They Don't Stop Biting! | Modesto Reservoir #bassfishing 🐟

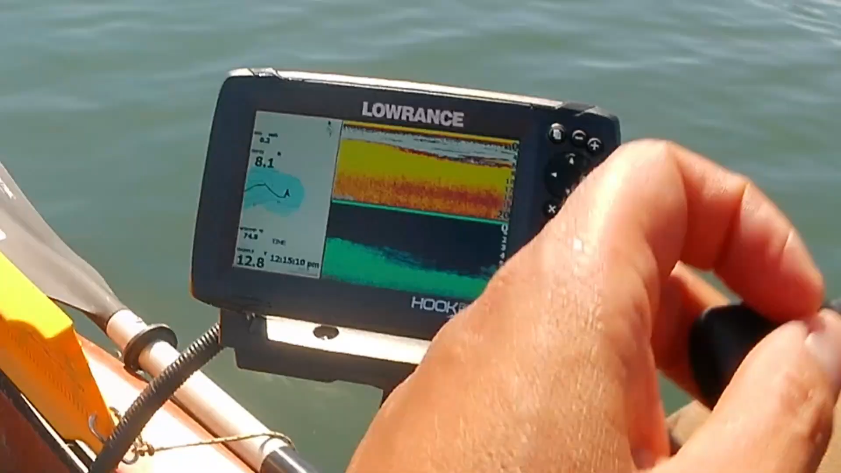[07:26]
I'm gonna drop it straight down. I think I see something there.
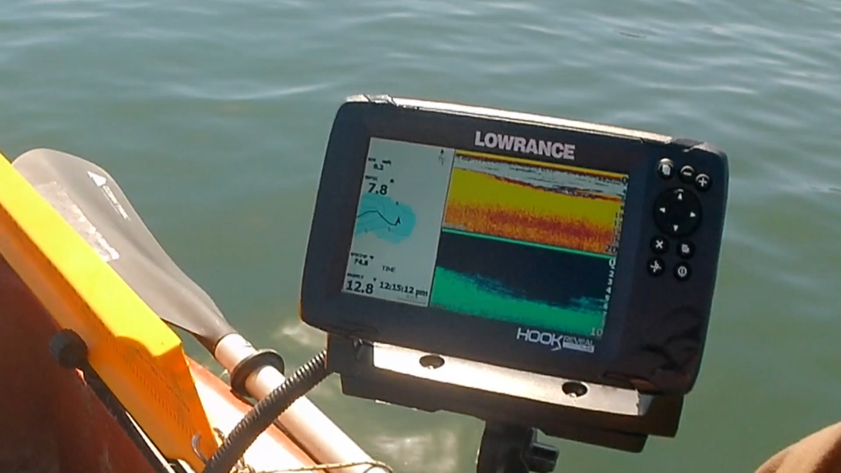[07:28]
Drop it straight down.